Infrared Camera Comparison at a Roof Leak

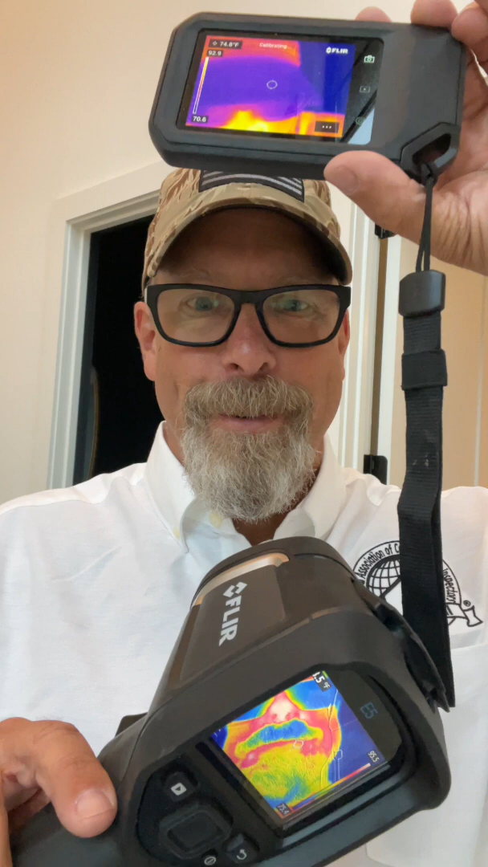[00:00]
So I'm doing a comparison between two FLIR cameras, the FLIR C5 and the FLIR E5, and let's see which one's better.
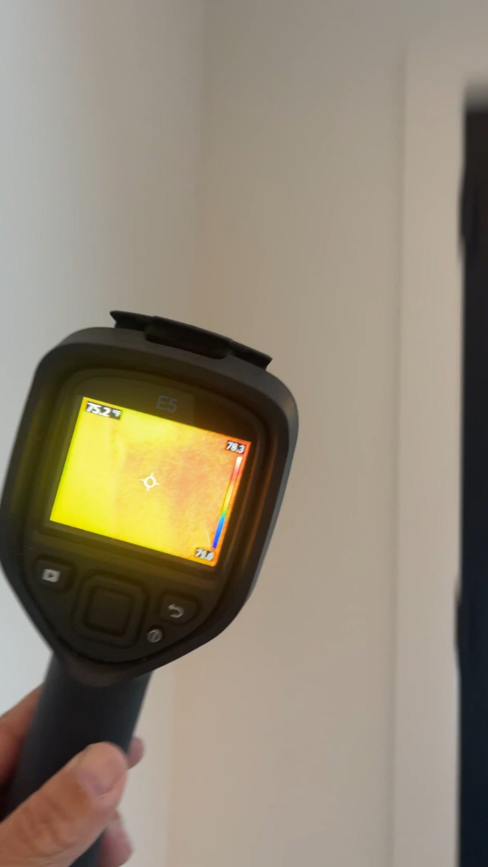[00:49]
You really can't see the water there, but you can see the water dripping there,
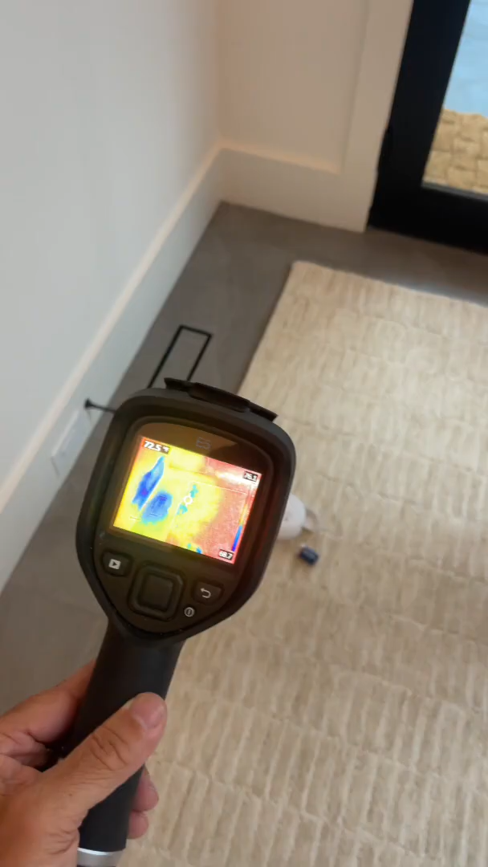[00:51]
and we had to pull that detector out in order to stop the other detectors from alarming.
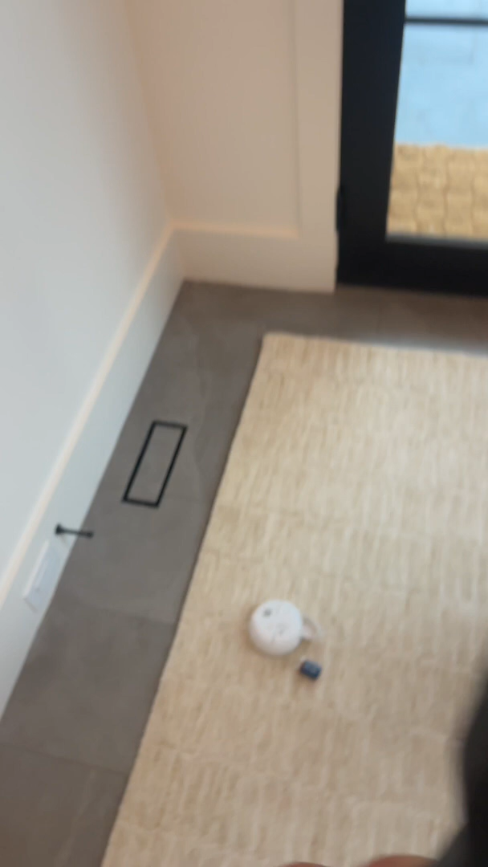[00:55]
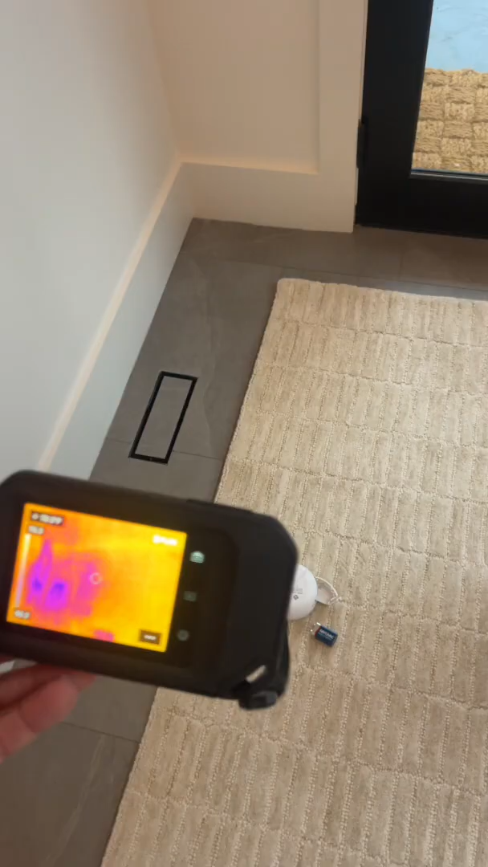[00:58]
You get your FLIR C5, and this one I like better because you can see the anomaly a lot clearer.
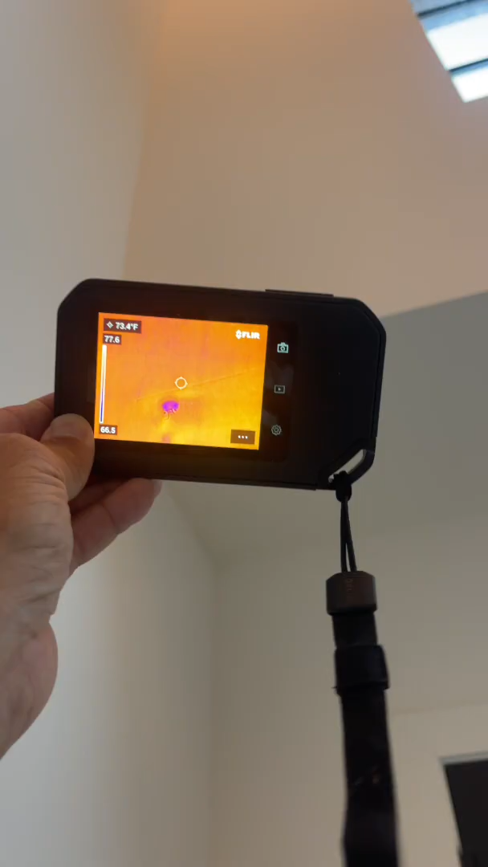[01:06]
On screen: spot 73.4°F
On the floor, and on the ceiling, it's just a dot.
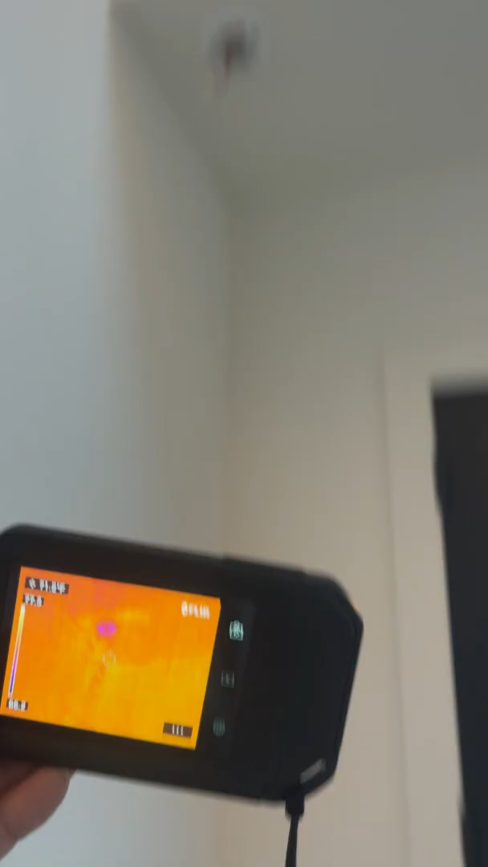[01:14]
and on the floor. And on the floor, in comparison, that mark looks easier to find